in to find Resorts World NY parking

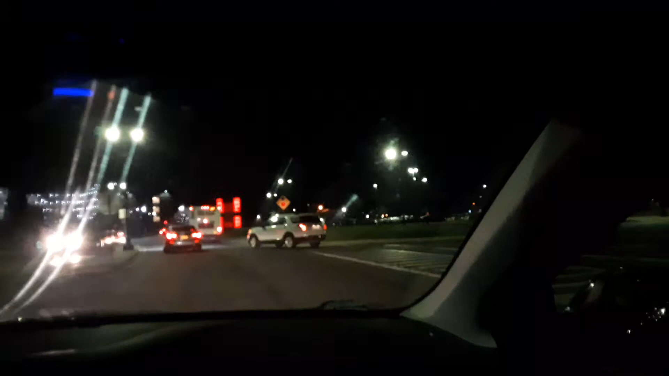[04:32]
Yikes. Okay, let's try this again. How do I get to the damn casino? Left. Garage. Members free, non-members $5. $5. Garage. Let's see.
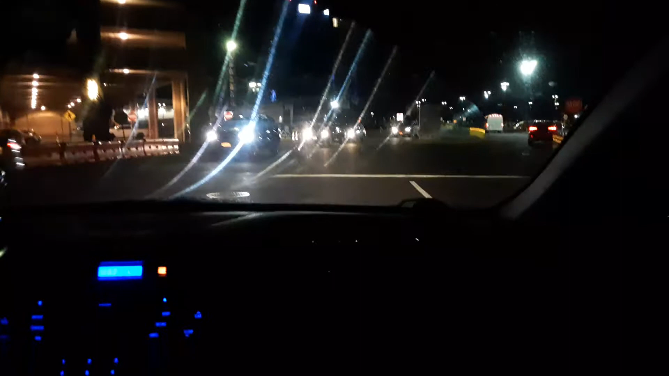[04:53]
I guess I park in the garage? No, fuck that. I'm not paying. I'll go park over here.
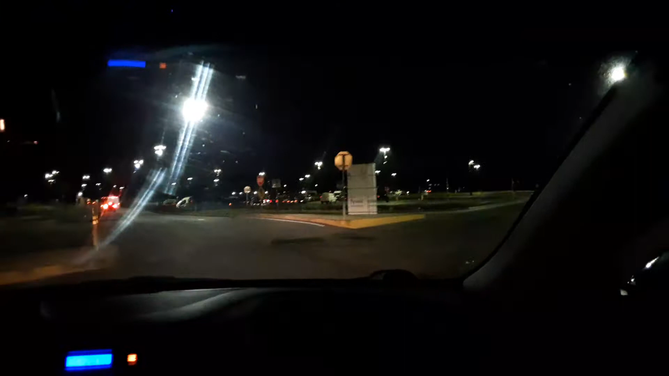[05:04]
Yikes. It's a little stressful getting here, I guess, sometimes when it's a zigzag. All kinds of crap. Parking lot. I want to park in there. Look, it says parking. How do I get in there? What is this? Is this...
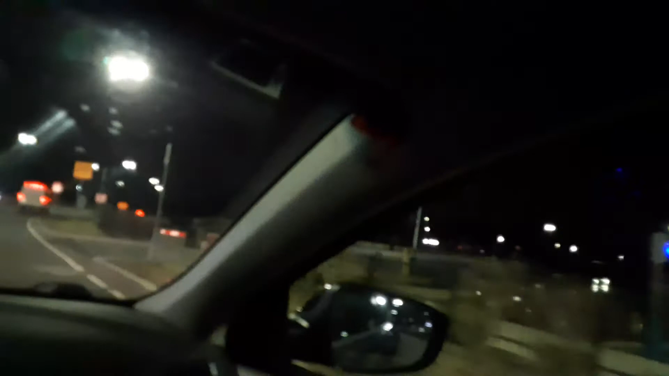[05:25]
No. Take this life. I'm right here.
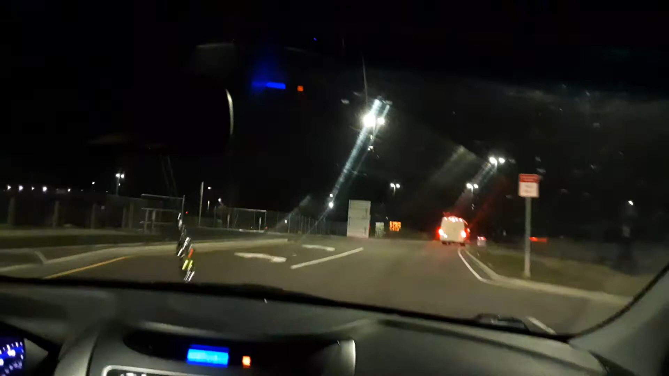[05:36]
Stay a while. Go in here.
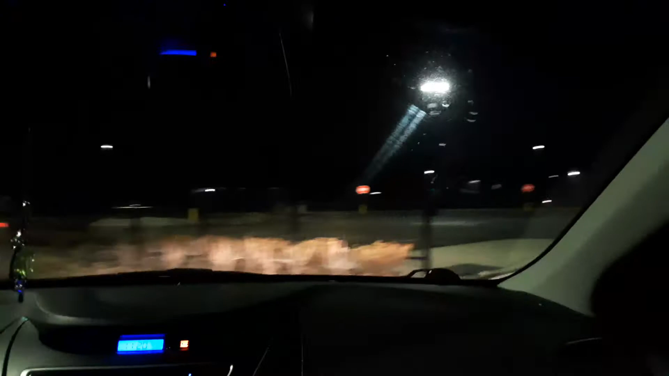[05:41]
No. I'm getting there. I'm getting there. Yes! Yes! We found parking! We found parking! Parking! Mucho parking! Mucho! Mucho! Muchos gracias!